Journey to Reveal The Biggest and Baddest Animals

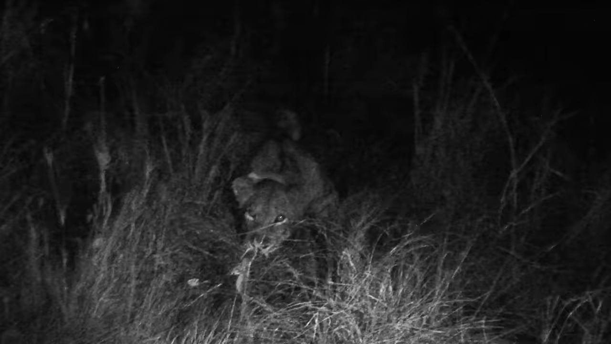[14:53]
Finally, she comes around, looking healthy. She's behind us, but she's very relaxed.
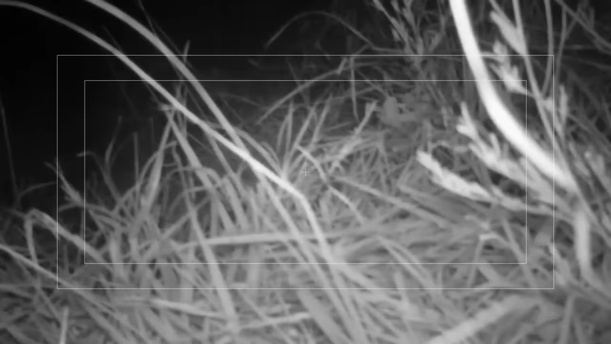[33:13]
When we do manage to play the file on the card,
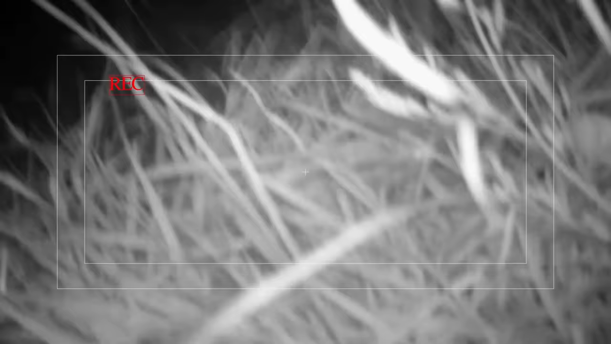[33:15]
we see the lion investigating the camera, then picking it up and walking off,
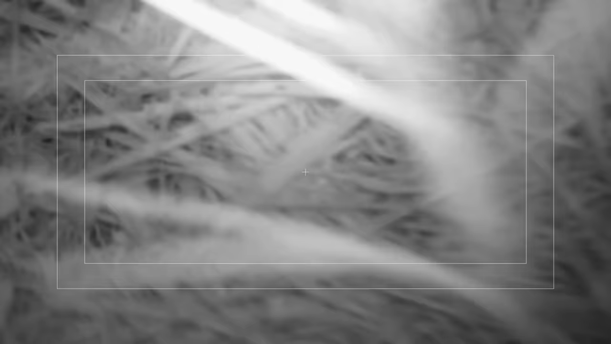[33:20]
and finally killing the annoying beast with the blinking infrared eye.
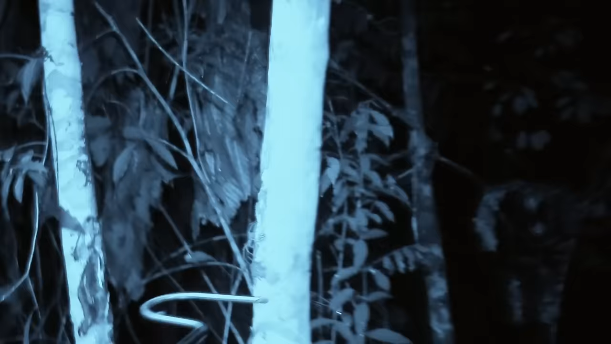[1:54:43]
Big spider down there. They're just absolutely everywhere. Woo! Spider obviously feels that this
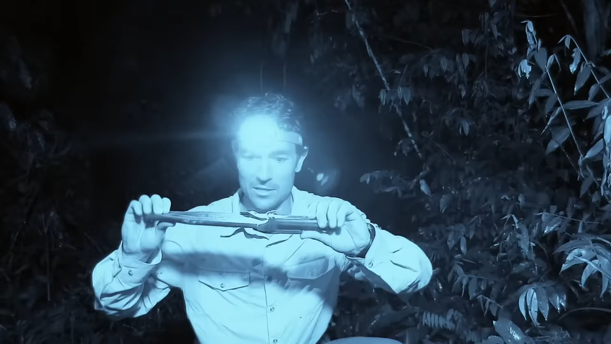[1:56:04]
This is one of several species of the infamous bullet ants.